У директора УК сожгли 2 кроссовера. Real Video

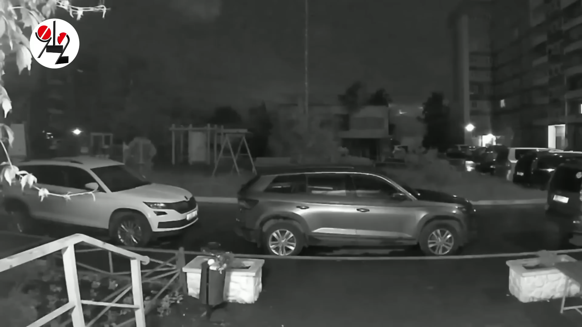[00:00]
В Нижнем Тагиле неизвестные подожгли машины директора управляющей компании и ее мужа. В результате преднамеренных действий злоумышленников сгорели два кроссовера «Шкода Кодиак» и еще один автомобиль «Грейт Волл Ховер», стоявший рядом с подожженными, серьезно пострадал. Криминальный инцидент произошел в ночь с воскресенья на понедельник у подъезда дома номер 27 по улице Выиской и попал на съемки видеокамеры домофона. Около двух часов ночи в кадре появились люди с закрытыми лицами,
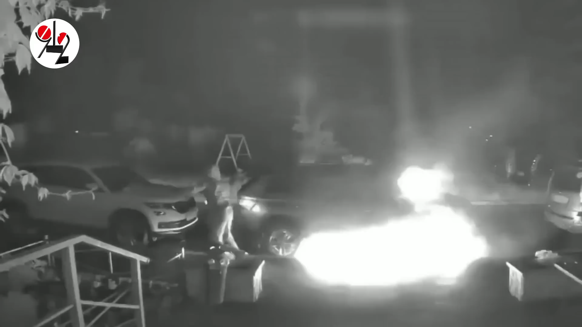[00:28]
которые целенаправленно стали обливать припаркованные машины легковоспламеняющейся жидкостью.